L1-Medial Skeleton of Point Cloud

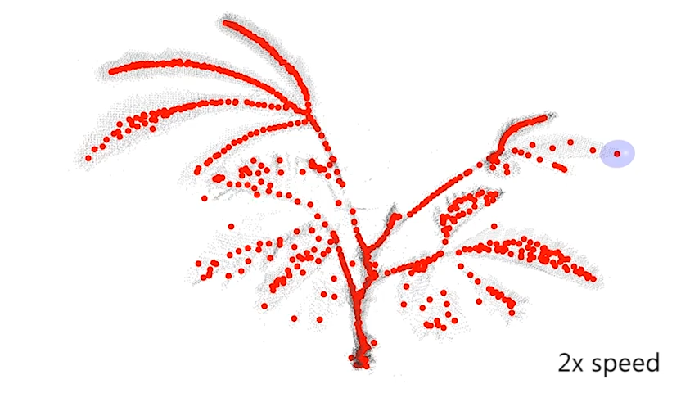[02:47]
A simple formulation with iterative contraction leads to a fast and robust skeleton extraction, based on default parameter settings.
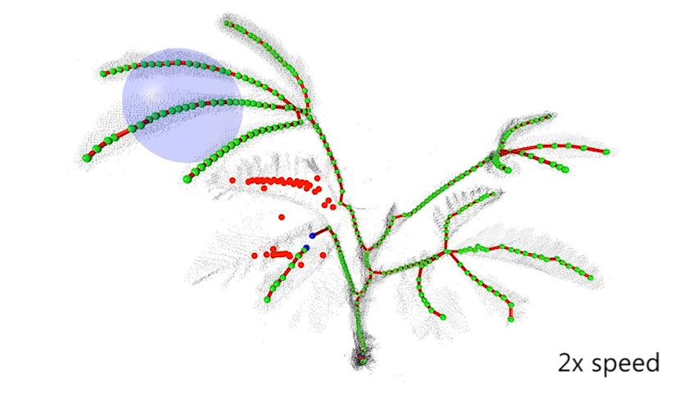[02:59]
However, there are a few branches missing due to this sparse sampling.
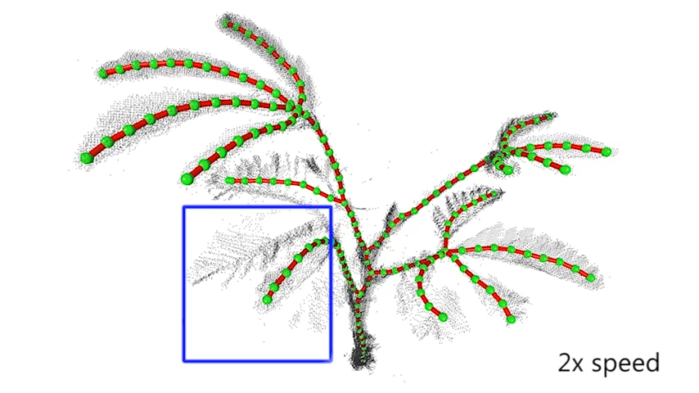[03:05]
Now we compare our results to ROSA, a state of the art method for incomplete point clouds.